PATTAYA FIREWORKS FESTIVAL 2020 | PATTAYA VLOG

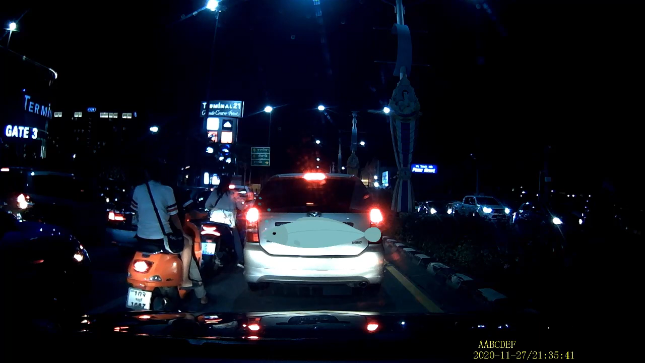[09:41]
The traffic magmam. Hindi po siya talaga dito naman sa Pattaya. What time now? 21:53 and I'm 9:20. Sa Sriracha. Sriracha ang tahimik na Sriracha. Medyo tahimik na motor bahan. Please. That's for tonight, guys. Please don't forget to like, subscribe, and comment down below.